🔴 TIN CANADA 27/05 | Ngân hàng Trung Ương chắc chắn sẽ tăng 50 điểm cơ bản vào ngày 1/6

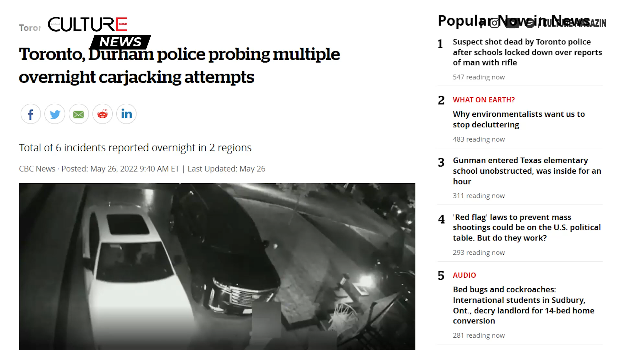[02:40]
và Durham cho biết họ đang điều tra một số vụ việc tương tự trong đêm Cảnh sát cho biết trong vòng 2 tiếng đồng hồ vào lúc giữa đêm tại Scarborough đã xảy ra 4 vụ cướp xe Vụ
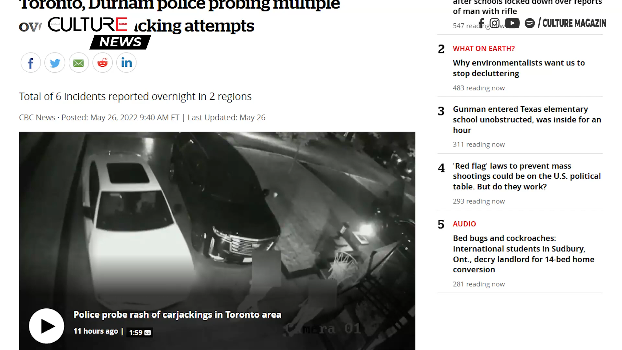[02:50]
đầu tiên xảy ra vào lúc 11h44 phút tối trong khu vực McLevin Avenue và Greenspire Road Cảnh sát cho biết một người đang đứng cạnh xe của họ trên driveway
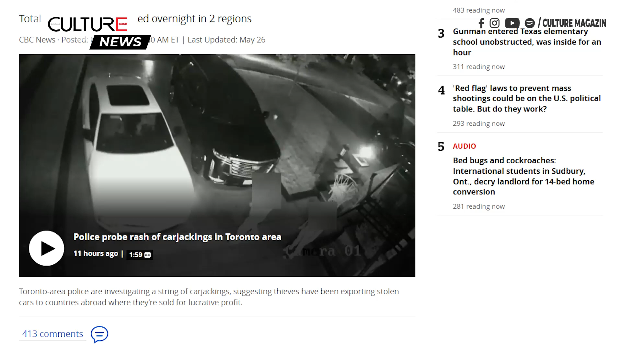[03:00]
Thì một người đàn ông cầm súng tiến lại gần và đòi chiều khoát xe Theo cảnh sát thì nghi phạm đã không
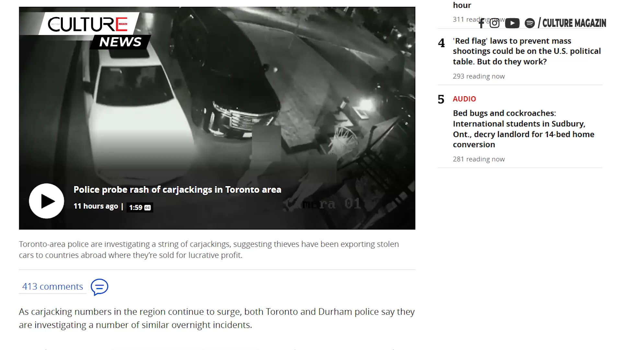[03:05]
thành công và rời đi trắng tay Vụ thứ hai xảy ra chỉ 5 phút sau đó tại khu vực